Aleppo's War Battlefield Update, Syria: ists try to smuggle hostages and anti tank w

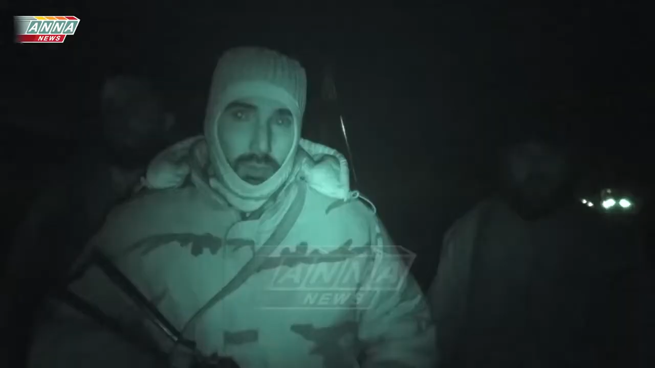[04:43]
Мы сейчас находимся у коридора, по которому боевики покидают восточную Алеппо у дороги Рамуси. Как вы видите, сзади 50 автобусов с террористами и их семьями в сопровождении Красного полумесяца. Мы ждем возвращения колонн, ушедших на Фуа и Кафрию. Когда эта колонна с мирными жителями будет в безопасности, боевикам дадут выход. Если не выйдет колонна, мы продолжим наступление.
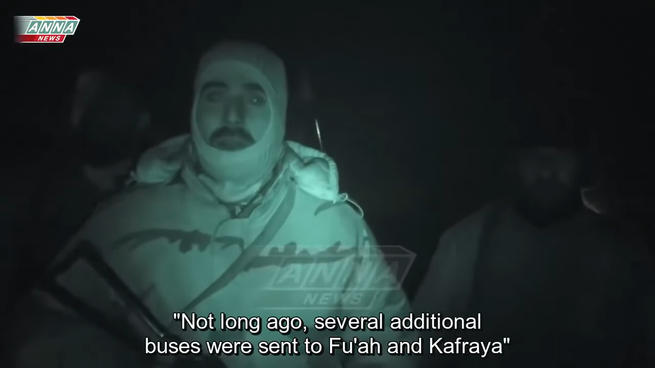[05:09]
Недавно Фуа и Кафрию направили еще несколько автобусов, потому что до этого боевики Нусри сожгли несколько машин.
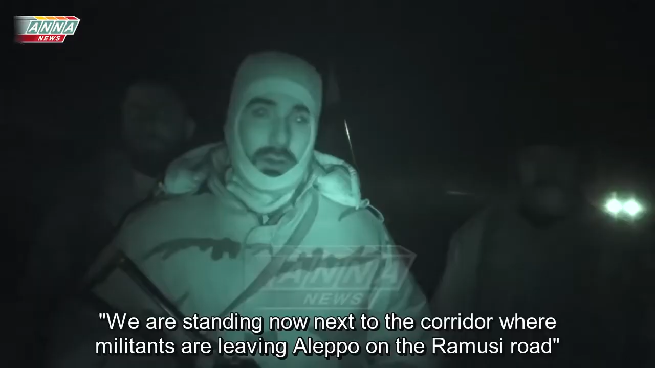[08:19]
Мы сейчас находимся у коридора, по которому боевики покидают восточную Алеппо у дороги Рамусин.
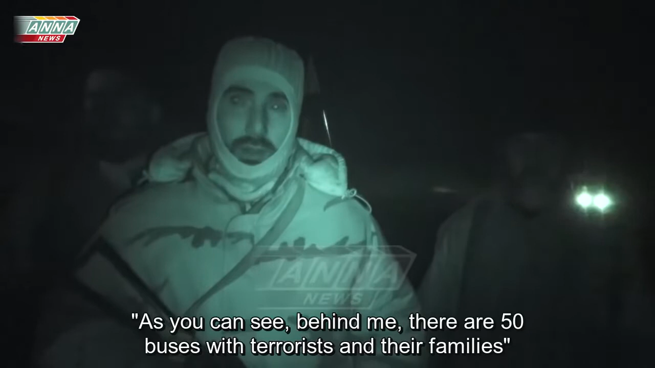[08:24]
Как вы видите, сзади 50 автобусов с террористами и их семьями в сопровождении Красного Полумесяца. Мы ждем возвращения колонн, ушедших на Фуа и Кафрию. Когда эта колонна с мирными жителями будет в безопасности, боевикам дадут выход.